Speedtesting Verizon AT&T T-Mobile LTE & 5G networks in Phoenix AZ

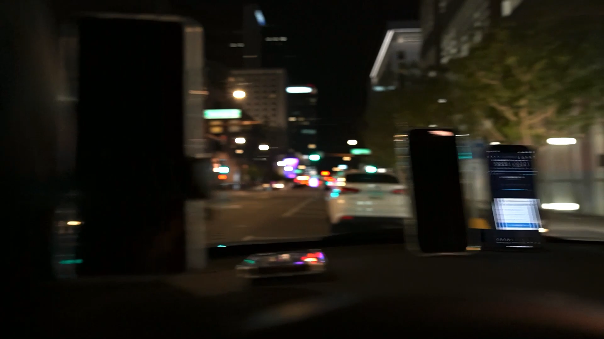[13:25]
i found here on the corner of Washington at first